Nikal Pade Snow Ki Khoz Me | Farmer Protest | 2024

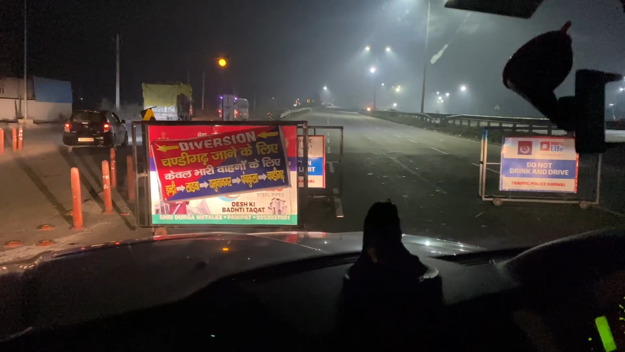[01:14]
है तो अभी यहां से साइड रोड से जाएंगा भी चंदिगर
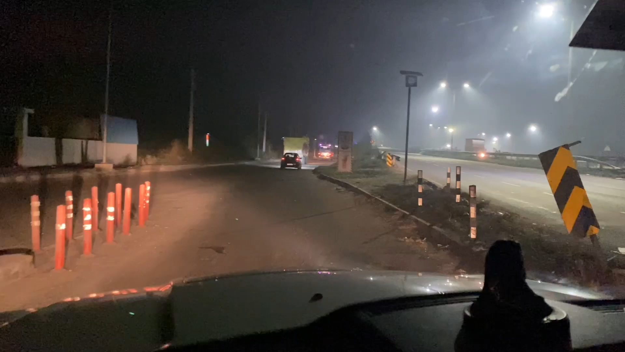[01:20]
के लिए तो आपको करनाल क्रोश करने के बाद एक डाइवर्जन मिले
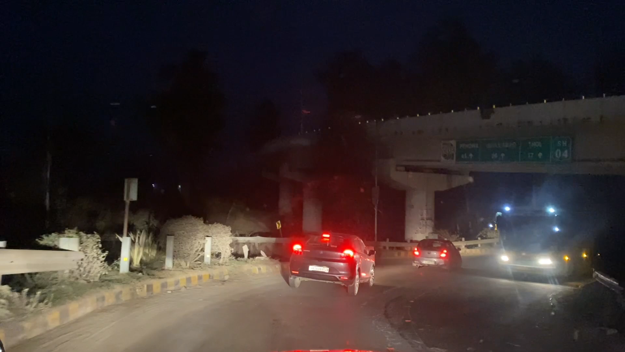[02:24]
में यह जले भी वाला पूल इसके निचे से जाएंगे अभी हम
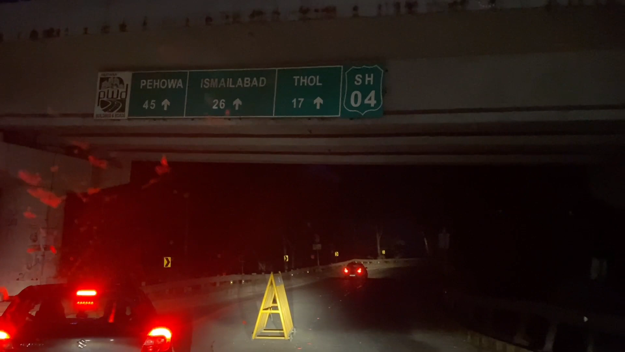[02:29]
मेन हाइवे को छोड़के और इसके बाद देखते हैं अब कितने आगे हाइवे पर आते हैं दुबारा
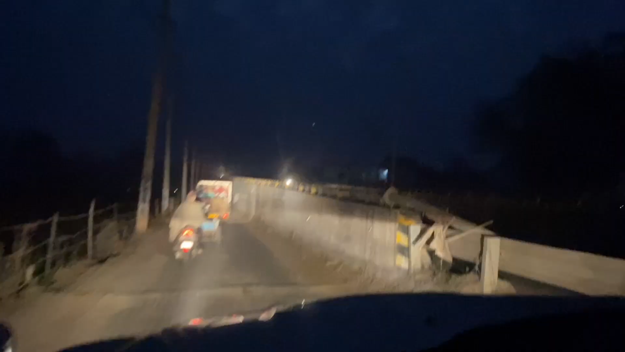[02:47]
तो भी उपर है जलीबे वाले पुलू तो वहां से ही हुटनने के अम नीचे आ चुकिया है
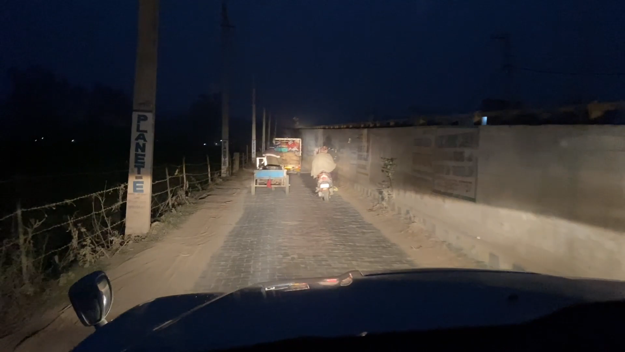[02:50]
और भी अभी लोकल रुस्तों से जाएंगे वापीस नेशनल हाईवे